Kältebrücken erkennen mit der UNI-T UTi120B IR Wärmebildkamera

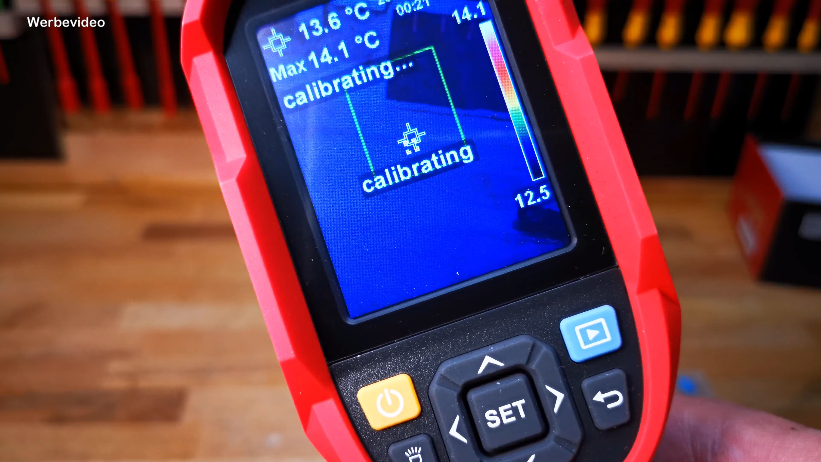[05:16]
On screen: spot 13.6°C, max 14.1°C
Jetzt seht ihr Calibrating. Wenn ich jetzt hier unten einmal drauf drücke, dann seht ihr, wird hier Licht eingeschaltet und ausgeschaltet.
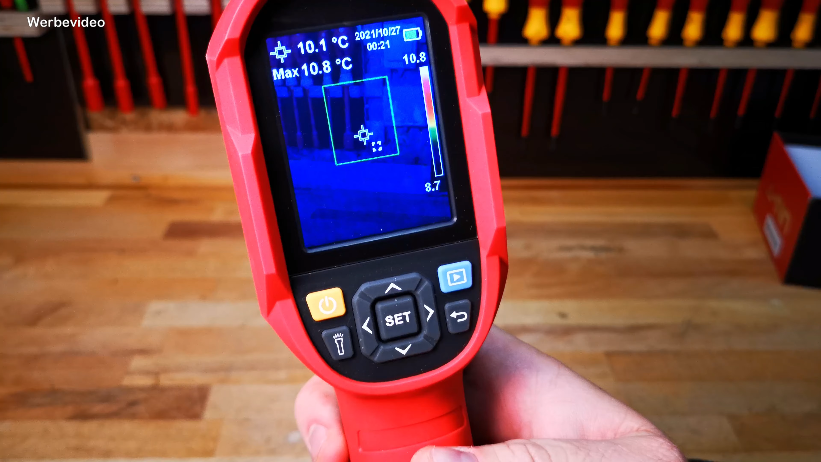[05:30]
On screen: spot 10.1°C, max 10.8°C
Das ist natürlich vielleicht mal ganz hilfreich, gerade wenn ihr im Dunkeln irgendwie unterwegs seid und da irgendwas prüfen möchtet. Schauen wir uns jetzt aber generell mal hier das Image an. An der rechten Seite haben wir die Auflöse-Skala.
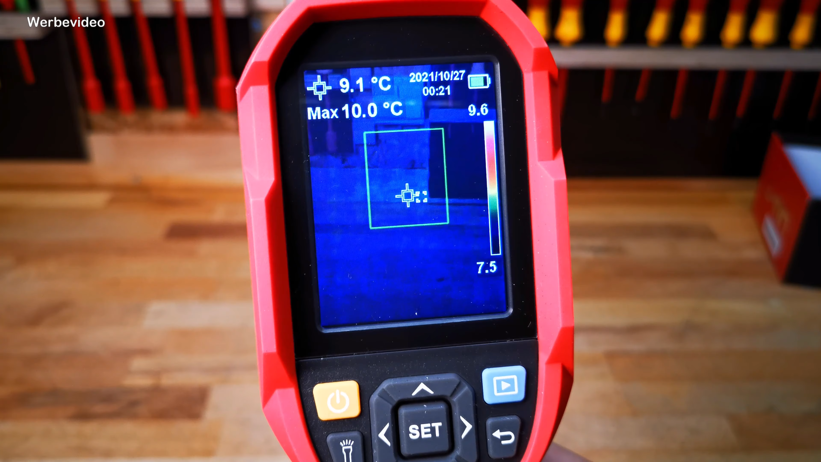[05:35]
On screen: spot 9.1°C, max 10.0°C
Ihr seht, die ist von 7,5 bis 9,6 Grad gestaltet. Die ist bis 15,8.
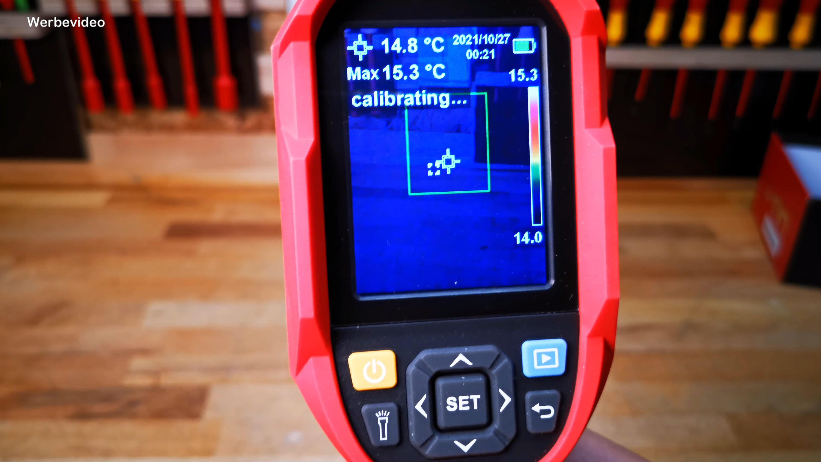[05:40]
On screen: spot 14.8°C, max 15.3°C
Es kommt immer darauf an, was die Kamera dann eben wahrnimmt und passt sich dann dem kältesten und dem wärmsten Punkt an. Und ihr seht, da ist so ein kleines Viereck, was da immer hin und her flitzt.
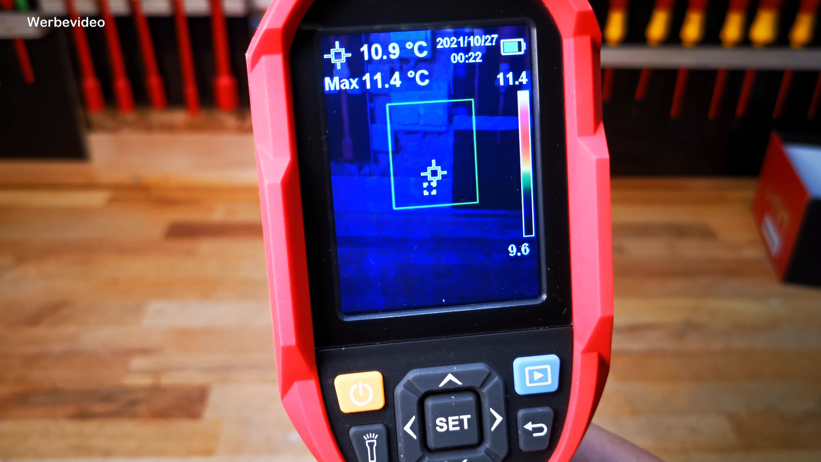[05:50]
On screen: spot 10.9°C, max 11.4°C
Je nachdem, was wir eingestellt haben,
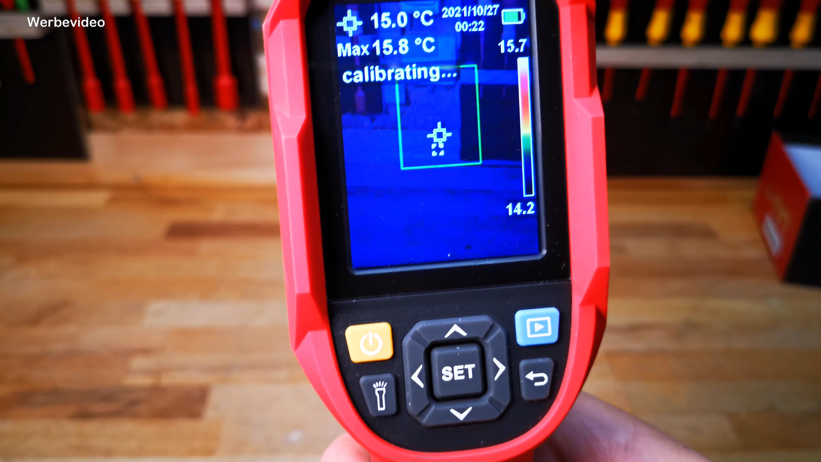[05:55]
On screen: spot 15.0°C, max 15.8°C
ob wir die niedrigste Temperatur sehen wollen oder die höchste Temperatur,
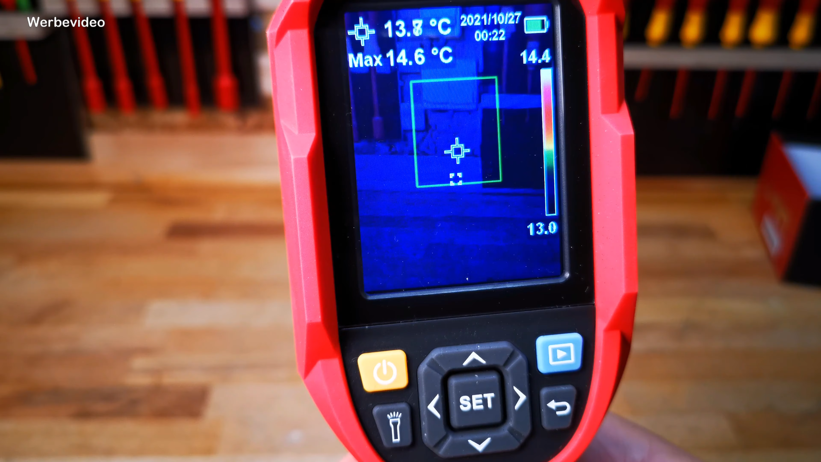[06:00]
da flitzt dieses Viereck dann hin und zeigt uns dann den Bereich an, der dann am kältesten oder am wärmsten ist. Oben seht ihr nochmal die Maximaltemperatur, die hier erreicht wurde.
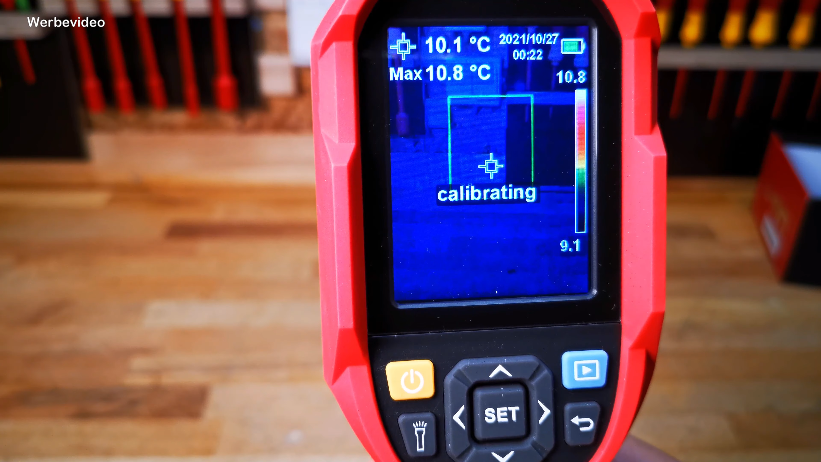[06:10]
On screen: spot 10.1°C, max 10.8°C
12,1 Grad oder 11,4 Grad ist jetzt hier in diesem Rechteck vorhanden.
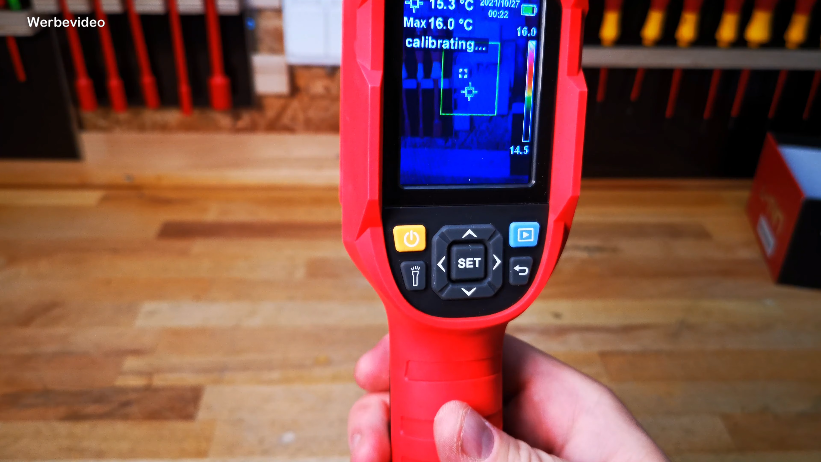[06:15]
On screen: max 16.0°C
Und je nachdem, wenn ich das jetzt zum Beispiel hier auf die Steckdose einmal richte, wird das Ganze ein bisschen wärmer oder kälter.
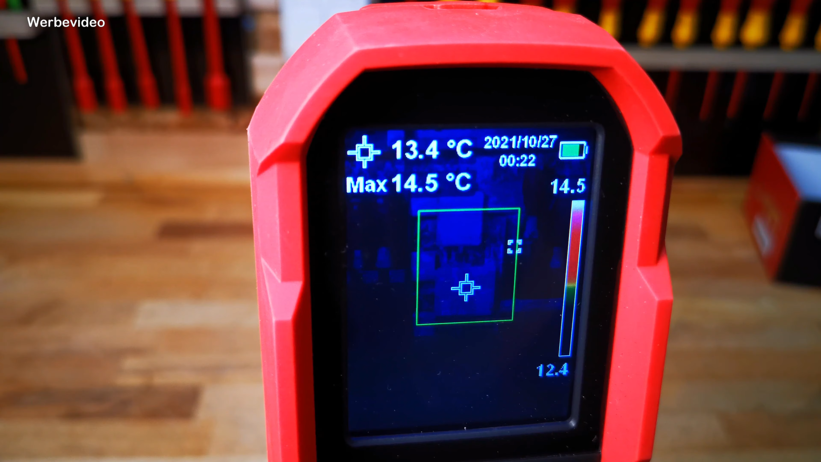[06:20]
On screen: spot 13.4°C, max 14.5°C
Und ihr seht dann immer die aktuelle Temperatur in der Mitte.
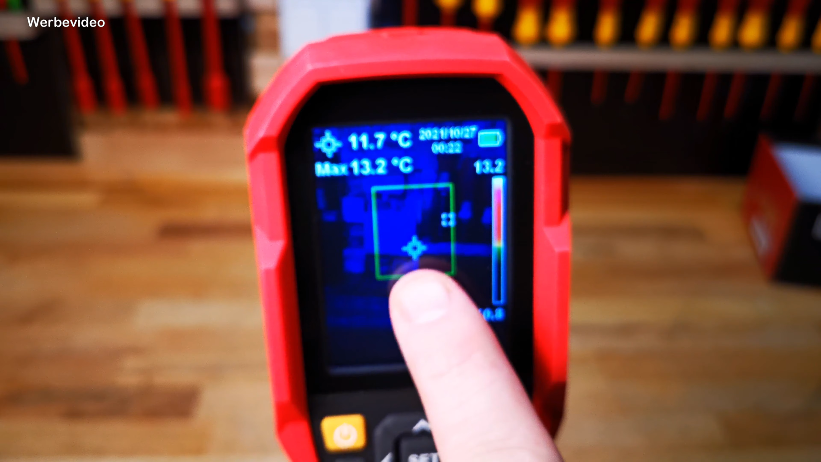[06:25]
On screen: spot 11.7°C, max 13.2°C
Da, wo sich dieses Gefahrenkreuz hier befindet, da sind es 11,4 Grad.
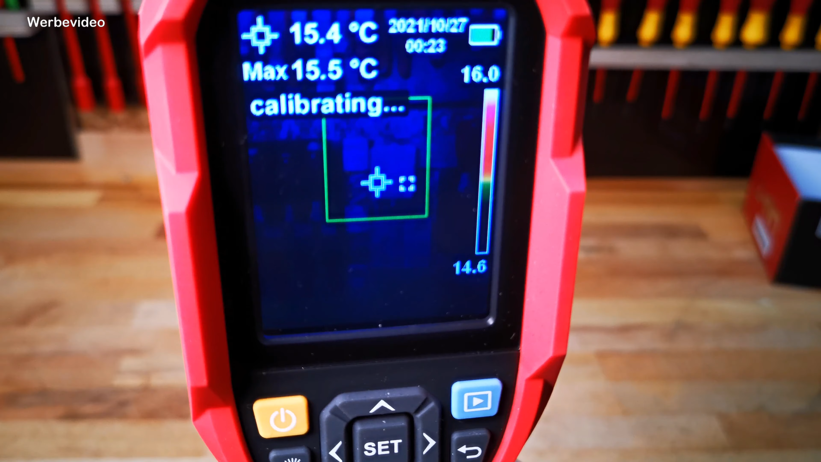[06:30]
On screen: spot 15.4°C, max 15.5°C
Wenn ich jetzt hier so ein bisschen hin und her gehe, wenn die Kalibrierung hier vorbei ist, gehe ich mal ein bisschen hin und her. Dann seht ihr genau, welche Temperatur im Zentrum herrscht und welche Maximaltemperatur hier angegeben ist.
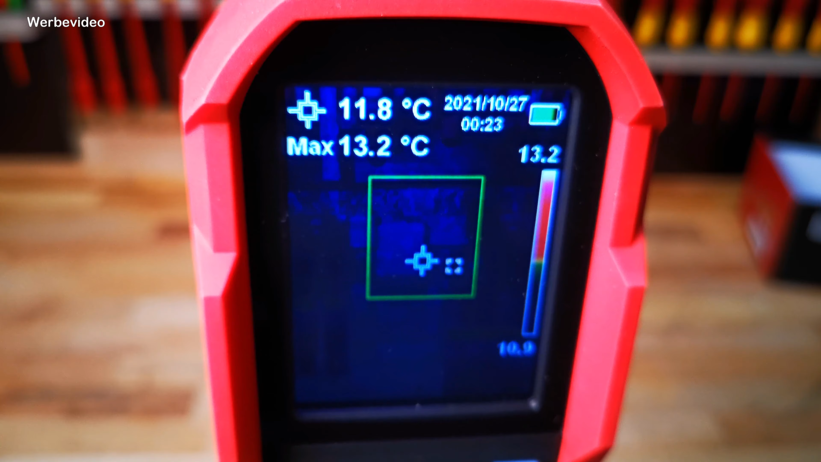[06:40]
On screen: spot 11.8°C, max 13.2°C
Oben seht ihr nochmal Datum und Uhrzeit.
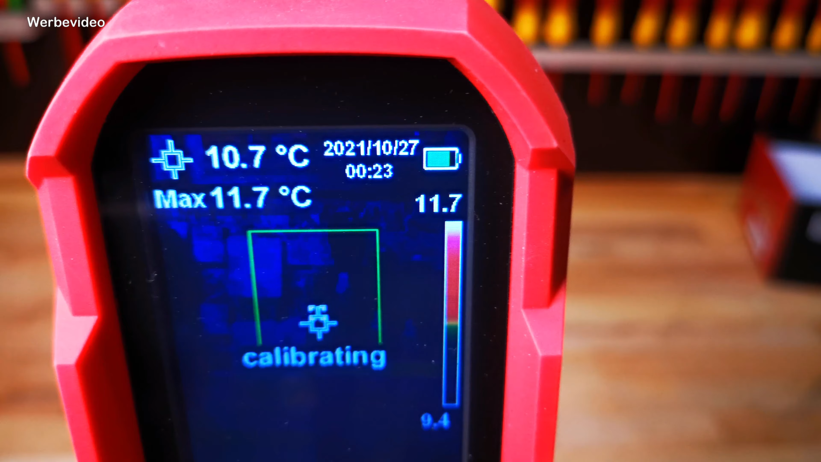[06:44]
On screen: spot 10.7°C, max 11.7°C
Müsst ihr dann einstellen, wenn ihr das irgendwie abspeichern wollt. Und dann oben auch nochmal den Akkustand oben rechts. Der ist also recht voll.
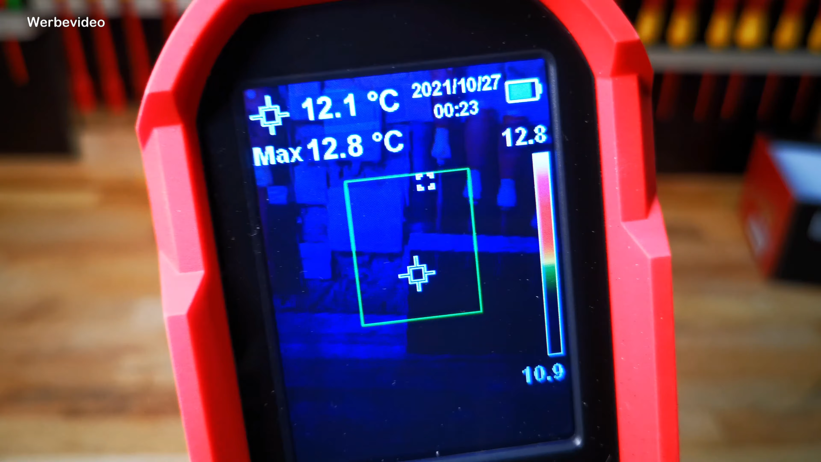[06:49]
On screen: spot 12.1°C, max 12.8°C
Ansonsten ladet ihr das Gerät ganz einfach über den USB-Anschluss.
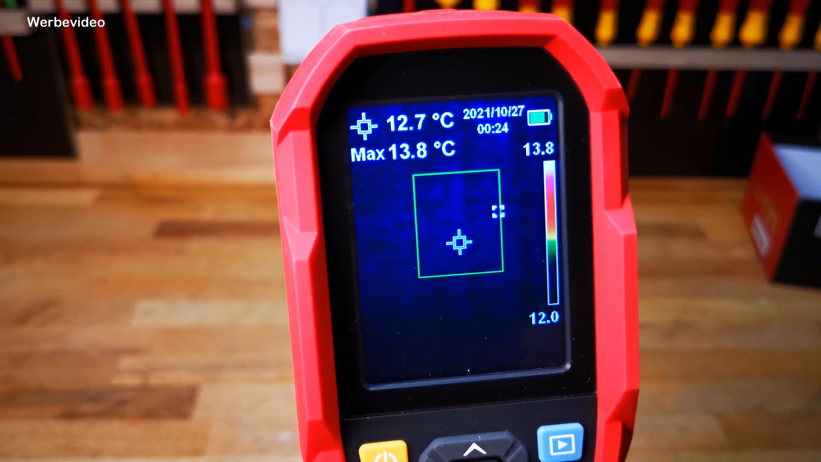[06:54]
On screen: spot 12.7°C, max 13.8°C
So, mit den Links-Rechts-Tasten können wir das Ganze nochmal verstellen. Ihr seht schon, da ist ein bisschen was warm. Den Schraubendreher hatte ich vor kurzem in der Hand. Der ist also noch warm.
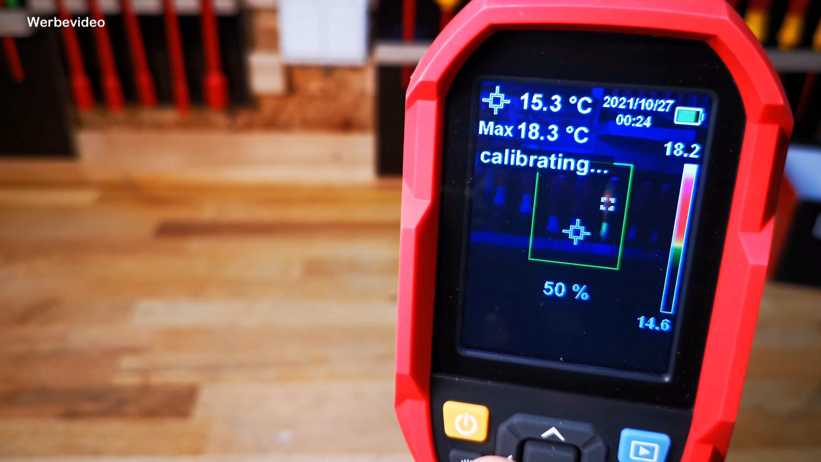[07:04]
On screen: spot 15.3°C, max 18.3°C
Und ihr könnt hier die Auflösung dann noch so ein bisschen herabsetzen und dann auch das Realbild euch anzeigen lassen.
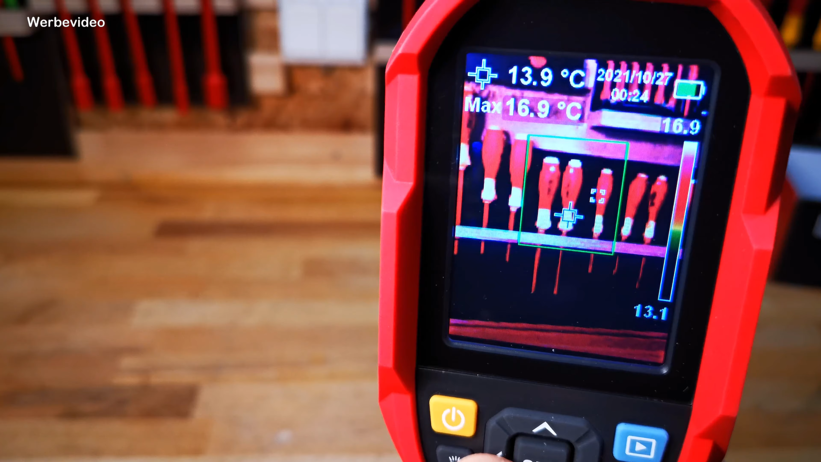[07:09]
On screen: spot 13.9°C, max 16.9°C
Das heißt 0% Überlagerung vom Infrarotbild.